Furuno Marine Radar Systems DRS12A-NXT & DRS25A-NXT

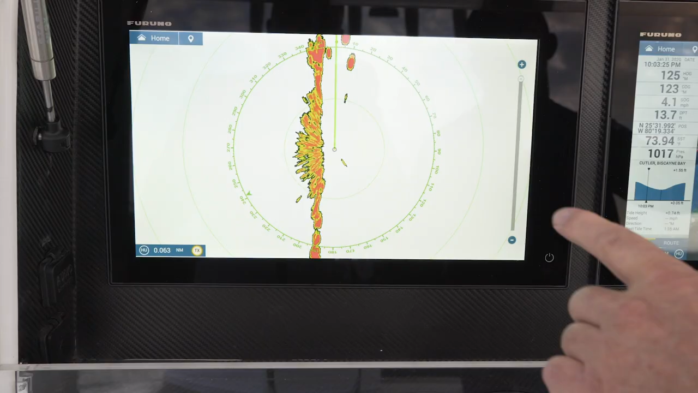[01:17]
All of Furuno's NXT radars offer superior close-in target performance that
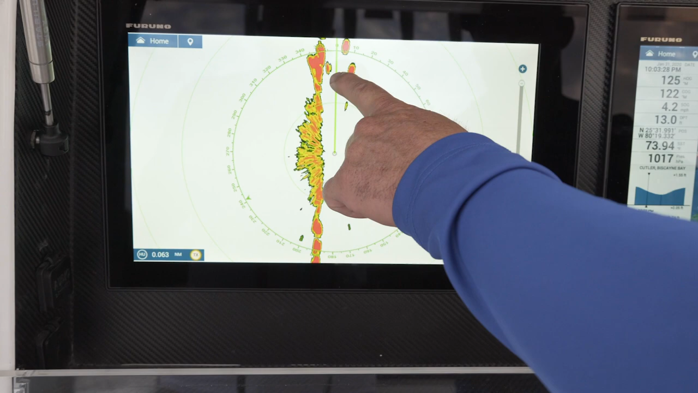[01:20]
removes the stress of navigating in a tight or busy channel while also offering impressive long-range detection of targets out to 96 nautical miles.
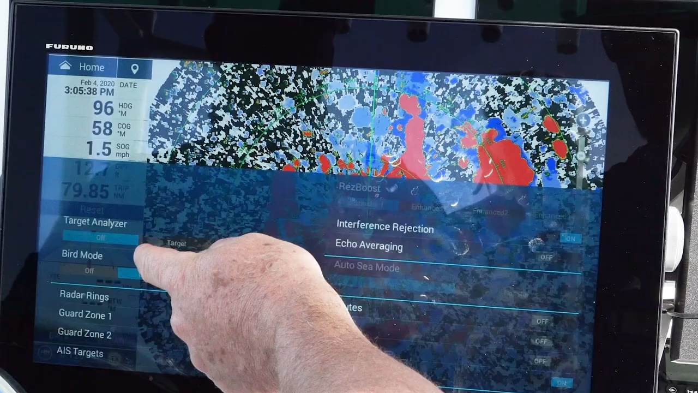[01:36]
The built-in bird mode lets the NXT radar apply the perfect settings to find birds at distances never before seen on radar.
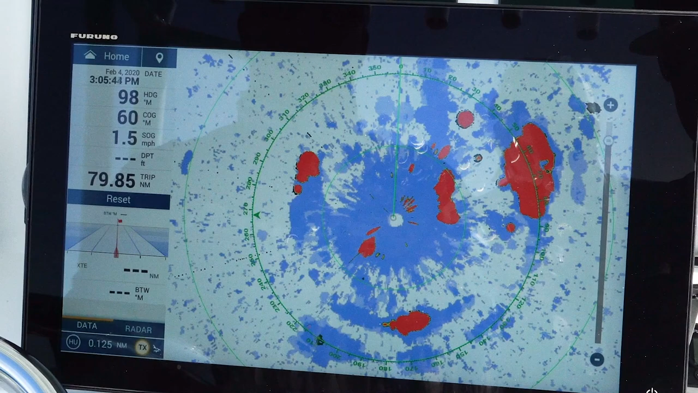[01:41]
They also offer a low noise three-speed motor that turns at 24, 36 or 48 rpm depending on mileage and this allows your targets to be constantly updated for precise monitoring of everything that's around your vessel.